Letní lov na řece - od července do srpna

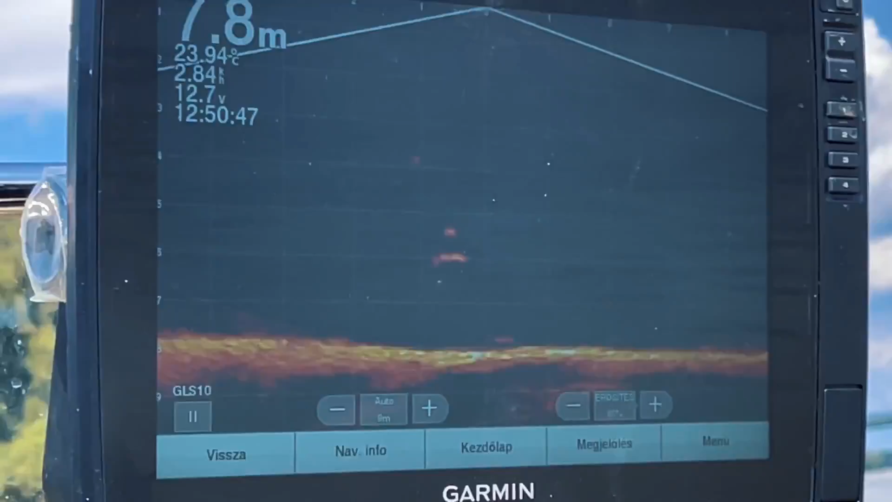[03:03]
On screen: water 23.94°C
Sonar dokonale ukazuje, jak se kolem návnady motají sumci, kteří hledají potravu.
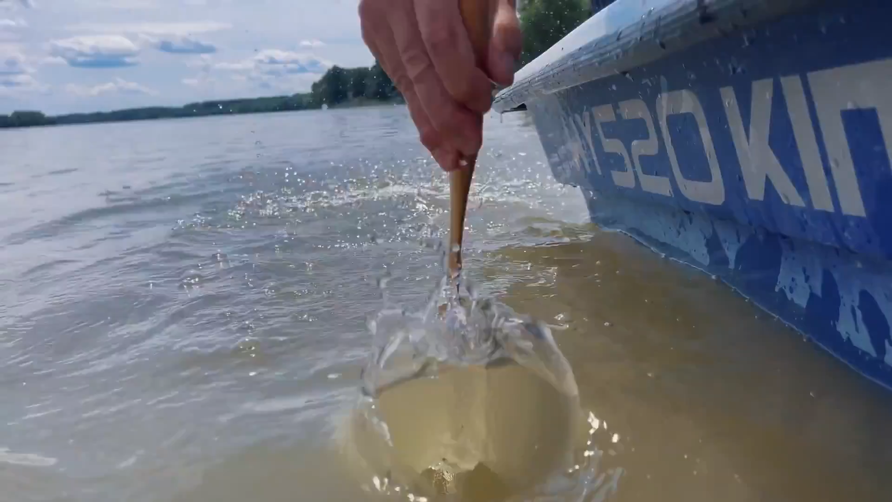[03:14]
Tady jich je ještě více. Šikovně se však vyhýbají nástraze, která skrývá i háček.
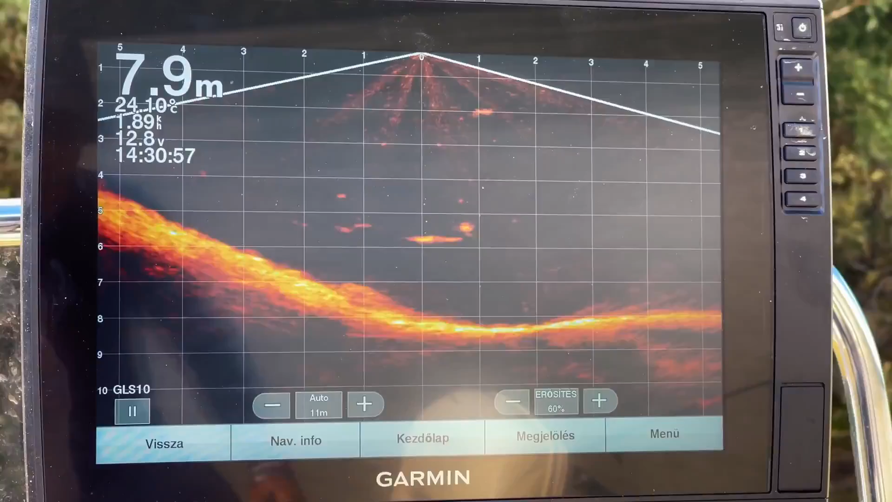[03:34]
On screen: depth 7.9 m
Podle tebe všichni jsou sumci? Všichni jsou sumci! Je tam u háčku, připluje tam a vys. Plavou kolem háčku. Vyplaval až k vábníčce.
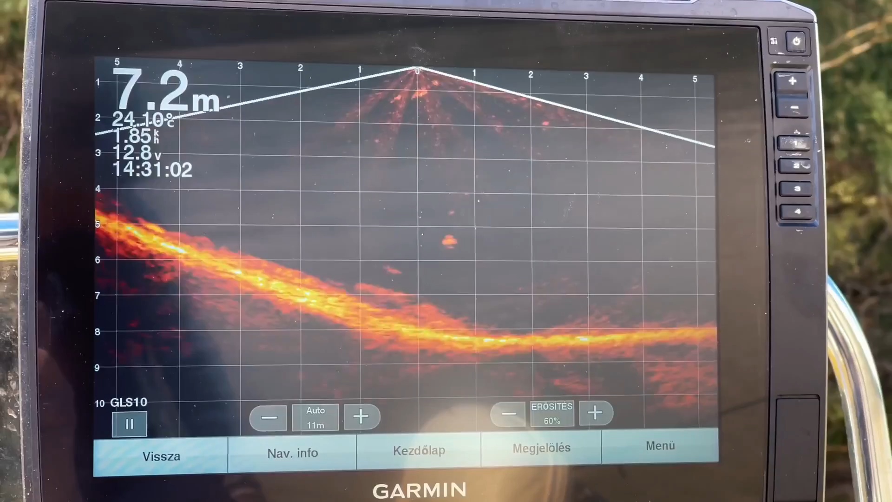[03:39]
On screen: depth 7.2 m
Viděl jsi? Aha. Vyplaval až ke zdroji zvuku. Špic prutu nezajnalizuje žádný záběr.